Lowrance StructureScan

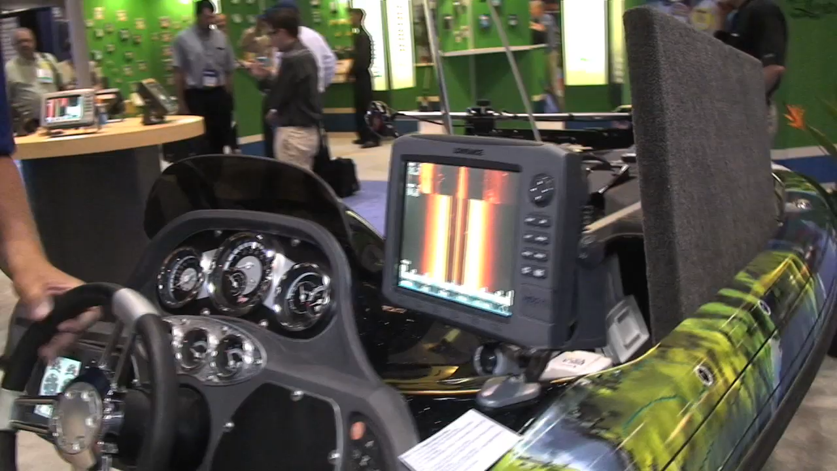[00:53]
You have the capability, the recording that we have, that we have in the unit right now is just starting over here, hence the seam.
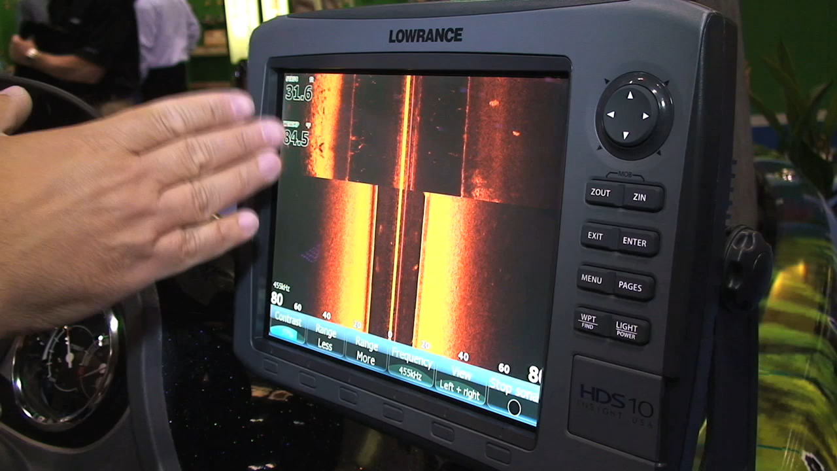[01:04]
Well, what you're looking at is a left-hand view of the bottom and a right-hand view of the bottom.
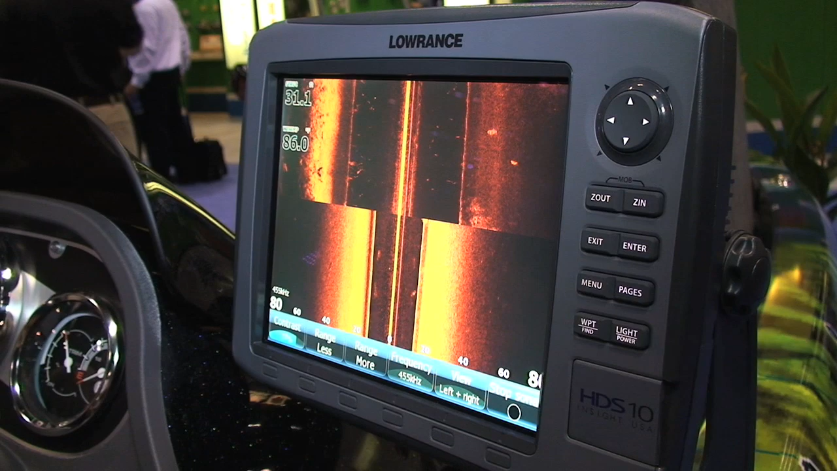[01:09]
Depending on what the range is, which here we're looking at from zero to 80 feet on the left,
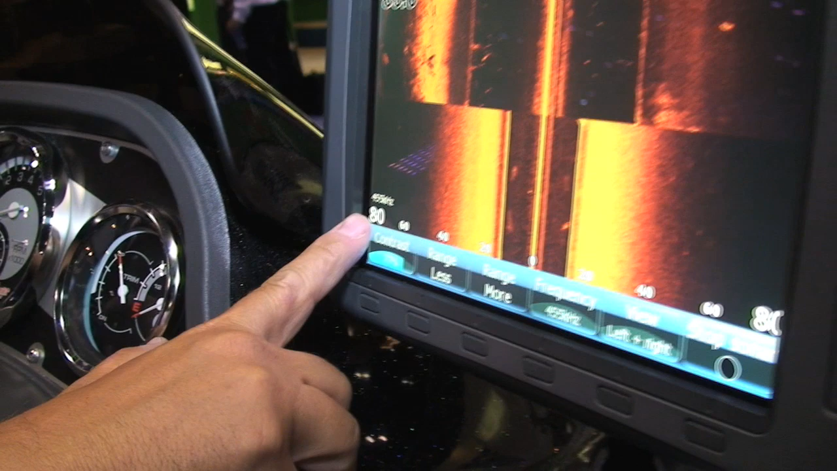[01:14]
zero to 80 feet on the right,
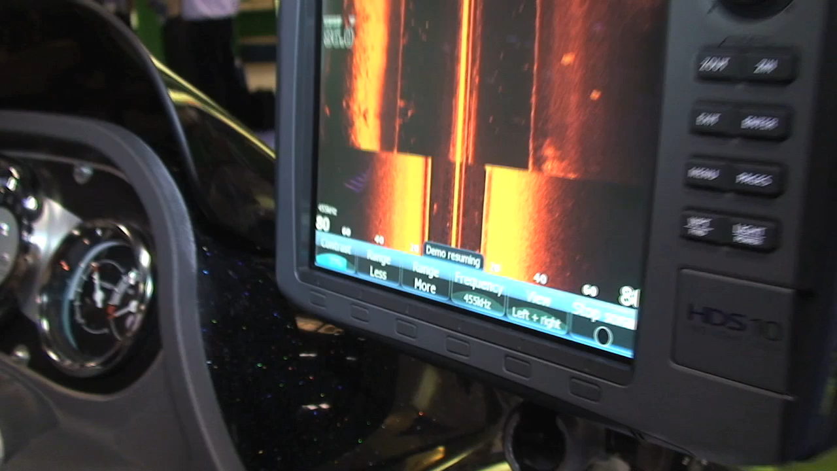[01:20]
and we also have a down-looking crystal that will fill in the middle.
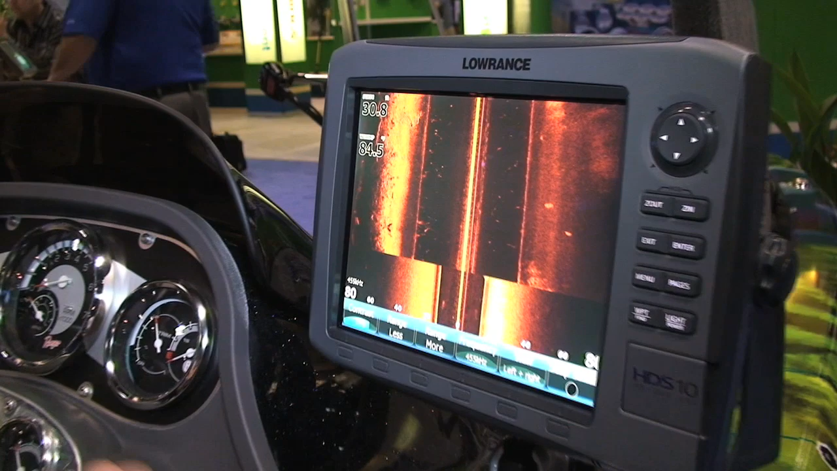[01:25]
Very simple to do. We'll hit the Pages key.
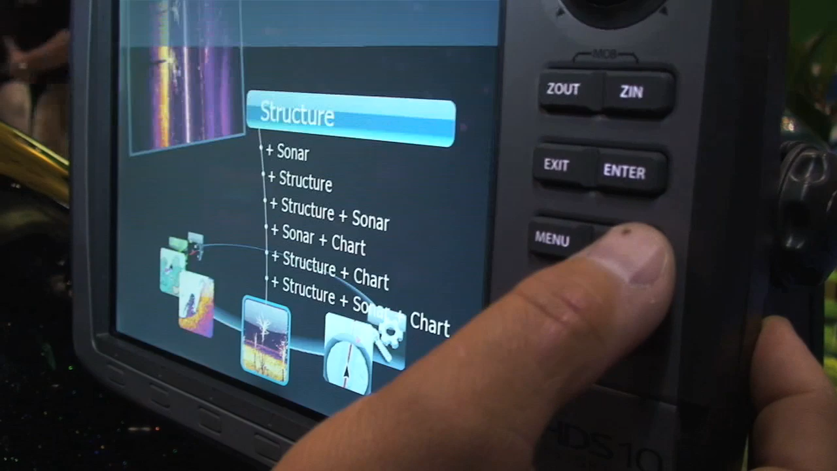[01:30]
We'll go down to where it says Structure. Hit Enter.
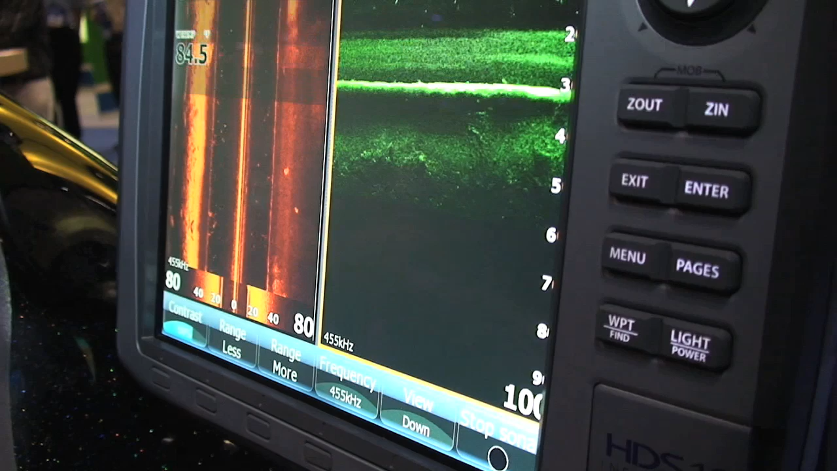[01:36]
And now you can see we have a downward-looking view. It's set up right now in two different colors.
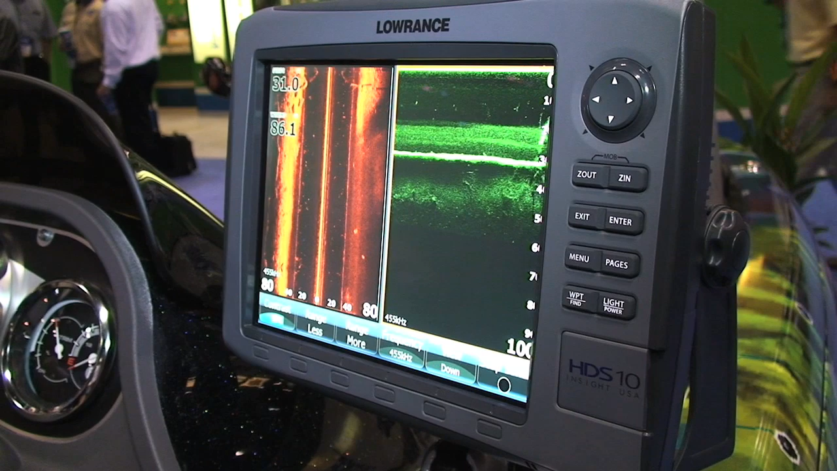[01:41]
If I hit Menu, go down here to Structure Options.
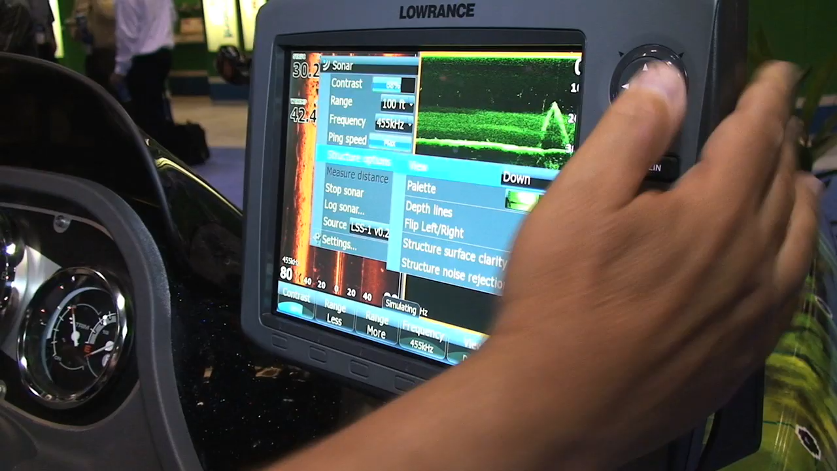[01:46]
You'll see Palette. Hit Enter. And now you'll see there's eight different palette colors.
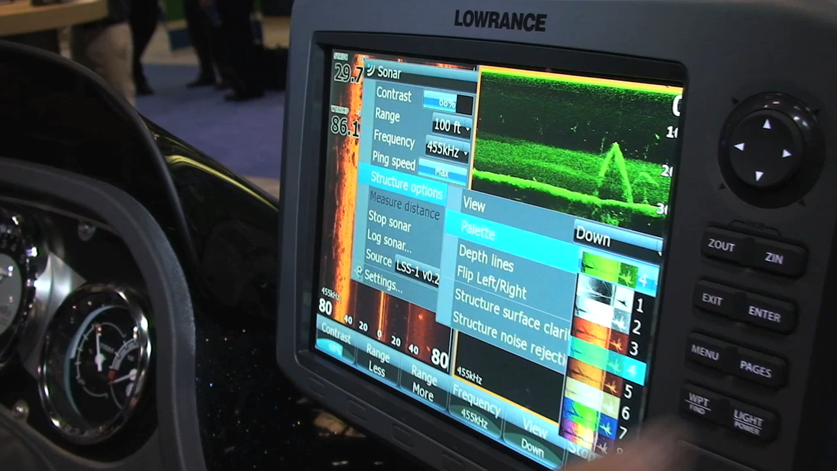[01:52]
And you can adjust it and set it to whatever color your eye likes.
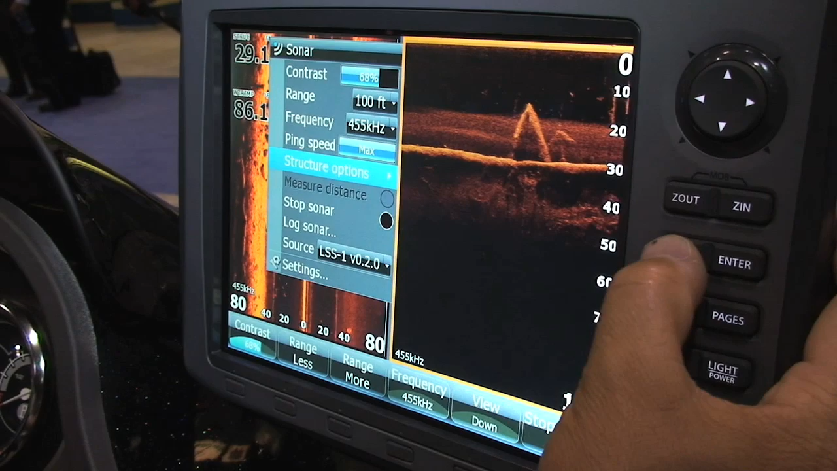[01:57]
If you want to change the ranges, it's all push-button.
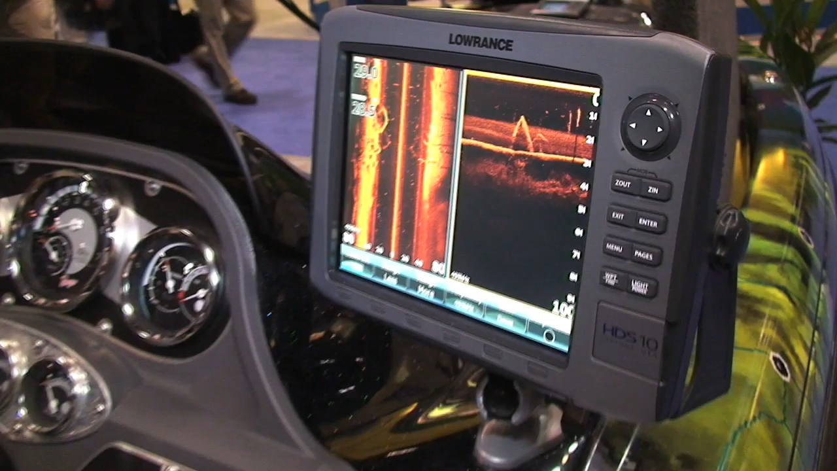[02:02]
The learning curve on this system is incredibly simple. All you need to do to change your ranges, change frequencies of the transducers at the touch of a button on the screen.
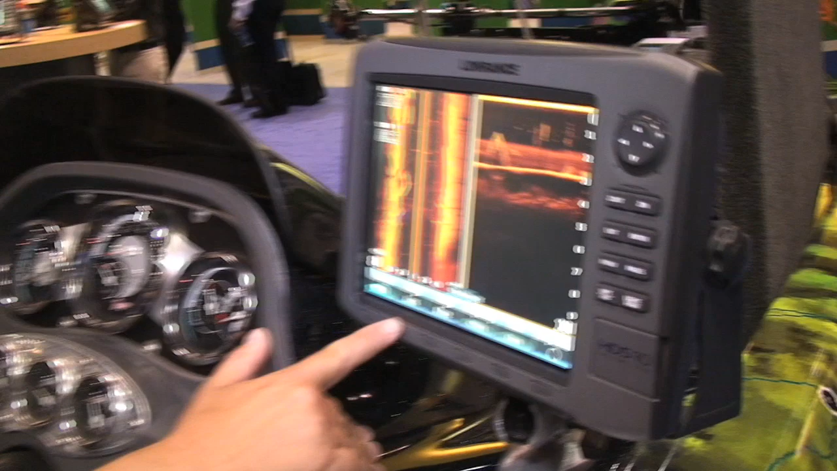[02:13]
Less range. See on the screen how it's going to less range. More range. Then on the back of the unit was where the transducer is. There's three different configurations for mounting this transducer.